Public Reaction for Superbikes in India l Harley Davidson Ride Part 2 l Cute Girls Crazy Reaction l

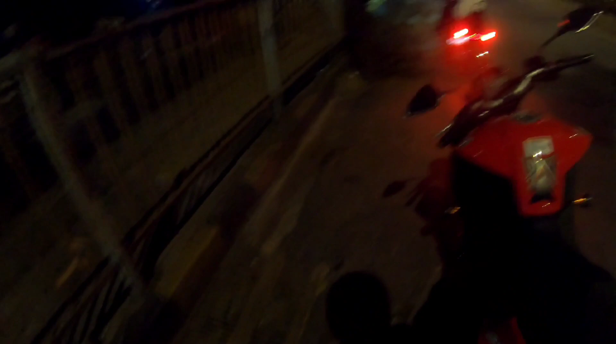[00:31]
स्टार्टेड रनिंग और हम घूम रहे हैं लोखंडवाला के एरिया में। चलो गाइस,
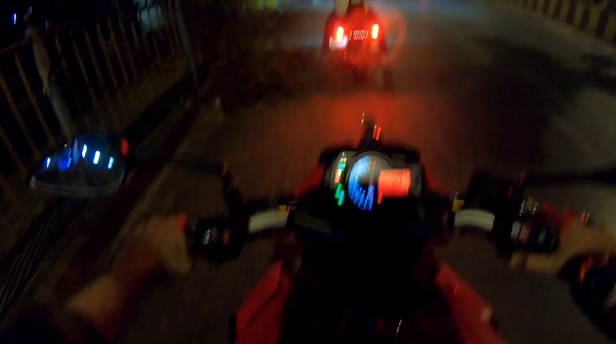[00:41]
पैर पीछे रखने पड़ेंगे, हार्ली में आगे थे, भूल जाता हूँ।
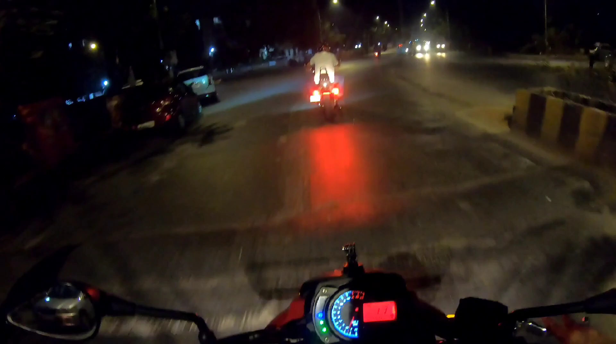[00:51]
इस तरह से क्रूजर स्पोर्ट्स सब में अपने को बाइक चला रहे हैं भाई। अभी तो गाइस काफ़ी सारी बाइक्स चलाने या देखने मिलेंगी आपको।
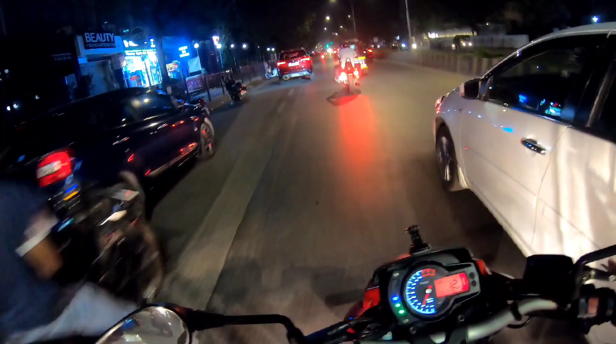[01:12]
दिस इज आवर हार्ली 48 फ्रेंड्स, हार्ली 48।
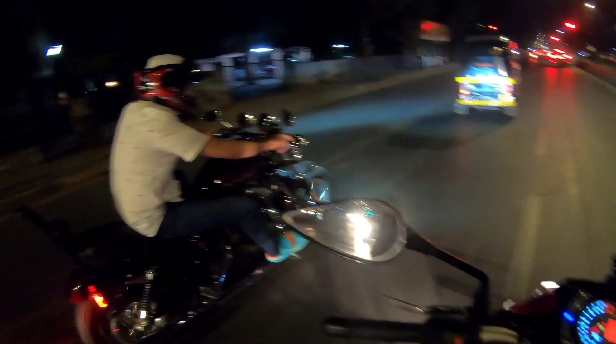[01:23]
तो लाइट्स भी अच्छी लगाई है इसने आगे मैकव्हील में, और भाई सिस्टम भी बज रहा है।
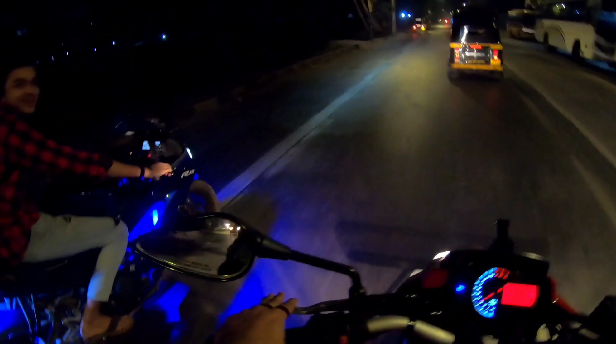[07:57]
सब बाइक है भाई कलर बहुत अच्छा लगा है ये कलर बहुत अच्छा लगा है।
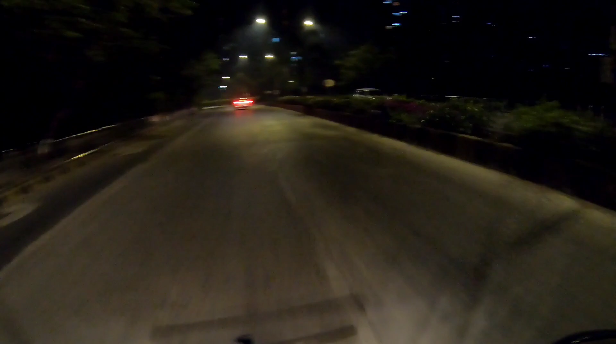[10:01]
चल रहा है इसकी वजह से रात को ज़्यादा लोग बाहर नहीं निकलते रहेंगे तो उल्टा ही है रात को ज़्यादा लोग निकले हुए हैं।
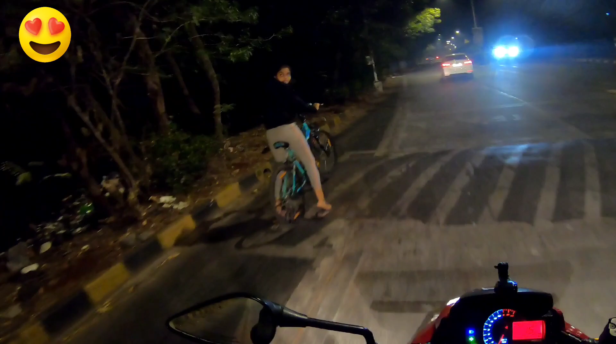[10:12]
क्या बात है क्या रिएक्शन है
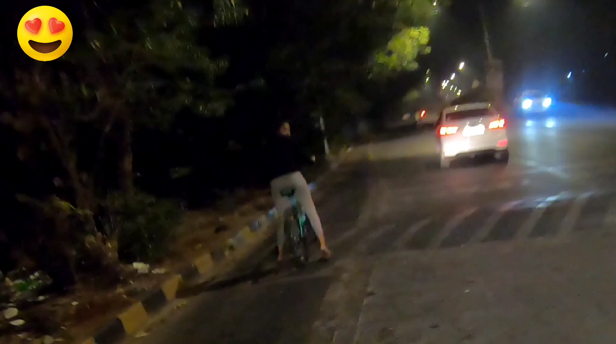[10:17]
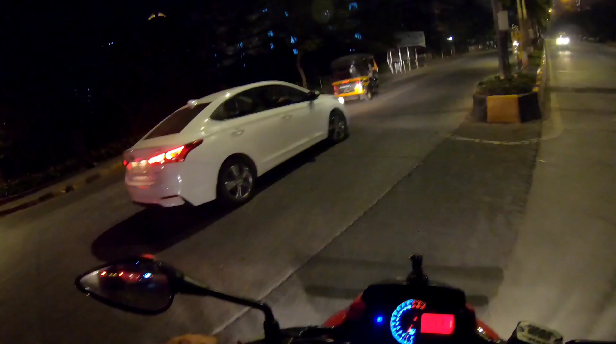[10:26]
कार वालों को क्यों रेस लगानी रहती है यार।
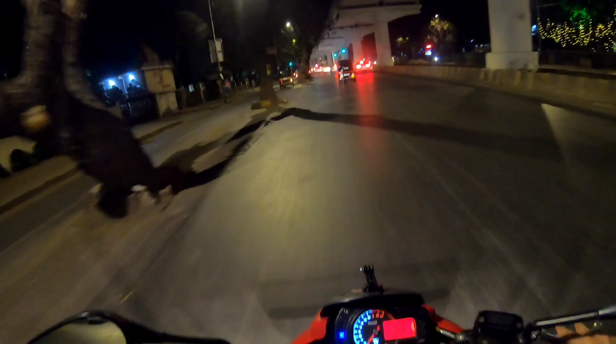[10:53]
इसकी बड़ी चेकिंग चल रही है आज, पता नहीं क्यों।
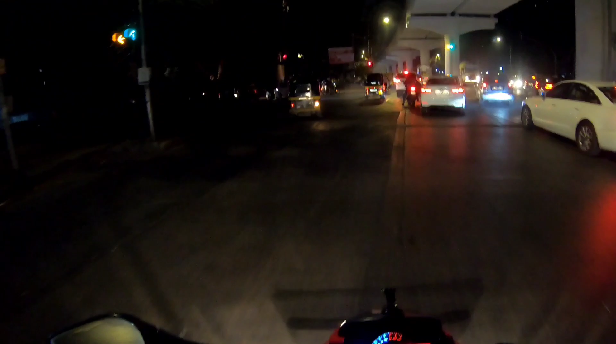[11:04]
मुझे अंदर का रोड लेना चाहिए, बाहर काफी लफड़ा लग रहा है मुझे। अंदर अंदर से जाएंगे।